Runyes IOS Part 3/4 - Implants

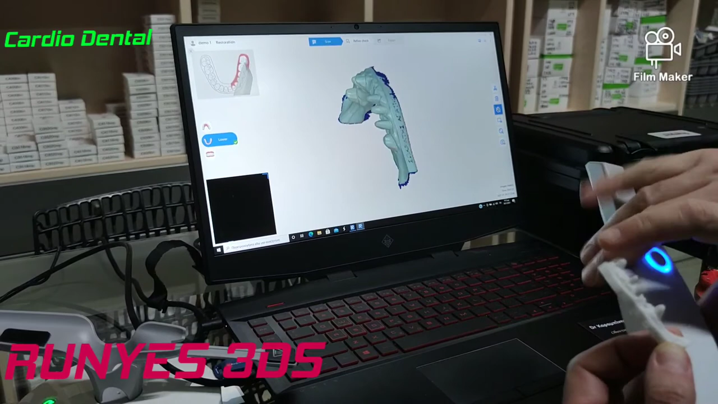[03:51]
is that we don't have to scan separately the teeth. We have just one scan.